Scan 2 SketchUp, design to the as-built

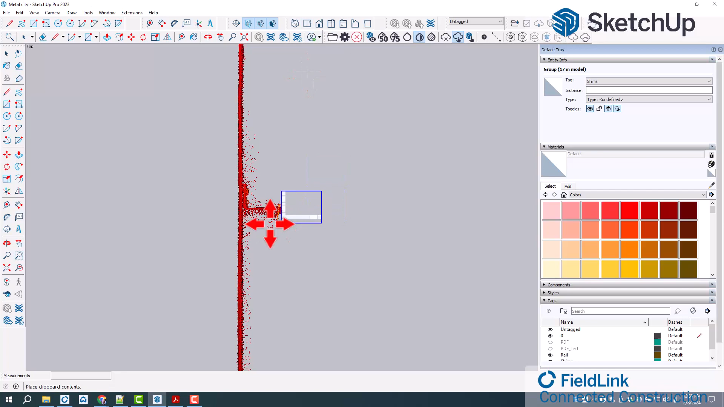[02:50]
uh the scan data to place these as built locations now the reason for doing this is I want to make sure that if I can tie these uh shims into the right spot um
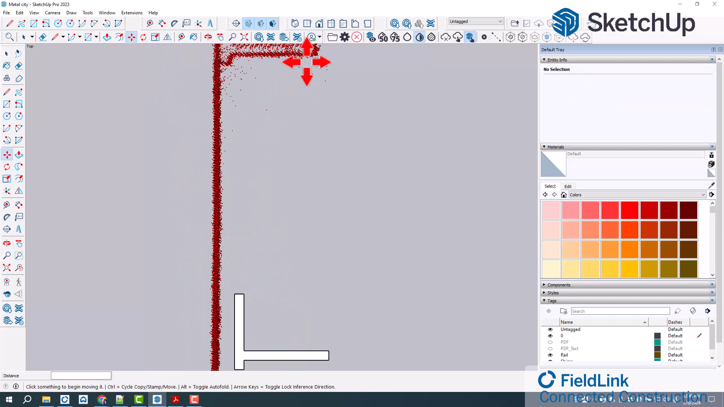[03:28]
model geometry than using that point cloud so that's why we're we're kind of as building these as
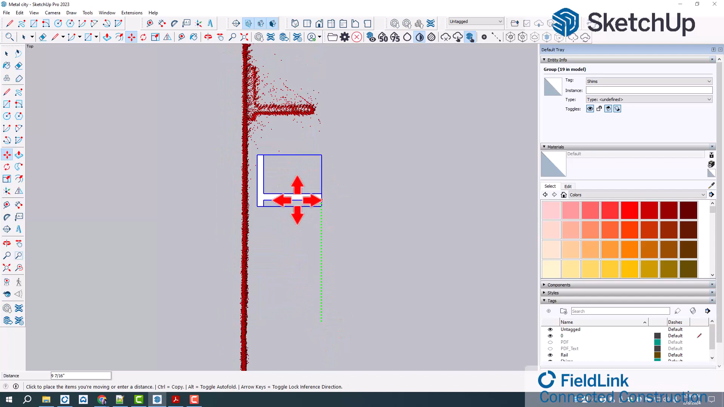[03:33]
a model here so line that up uh care about which uh orientation we're in and then essentially doing all three accesses so then I know when I'm
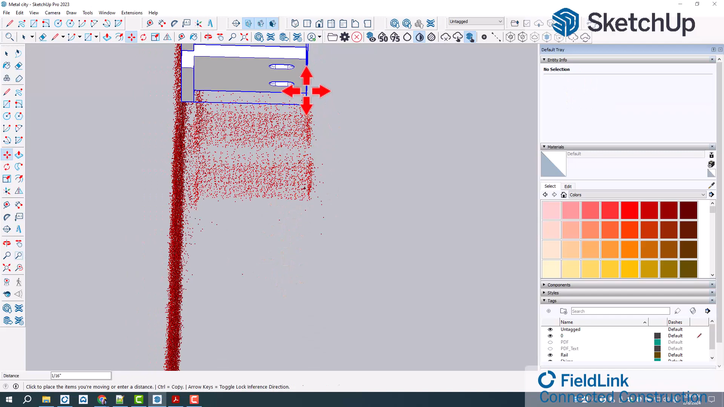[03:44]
actually going to um design the rail uh it'll fit in
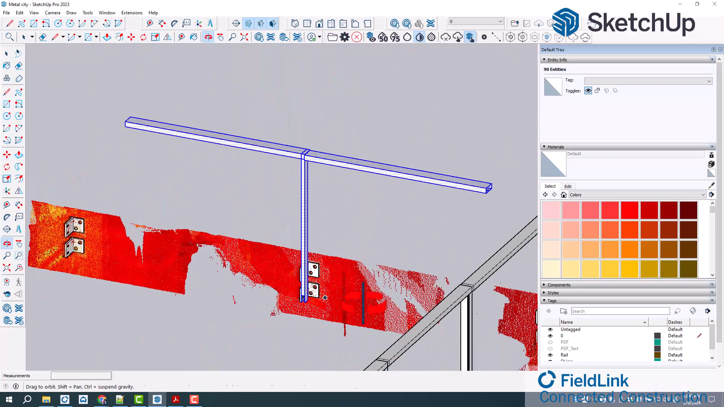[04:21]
so there you can see the shims being modeled in um and then designing in those new handrails where I can get dimensioning and I can actually export uh these even though it's 3D um these 3D drawings as a 2D PDF for the the fab guys as well here on SketchUp you
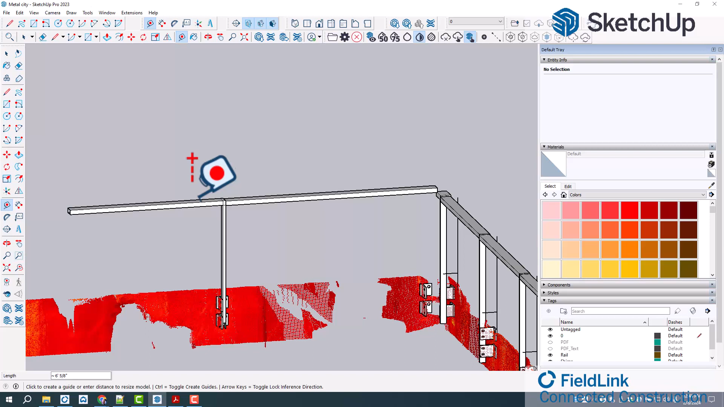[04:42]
could use actually pretty much any type of uh LiDAR sensor uh your iPhone to scan uh but what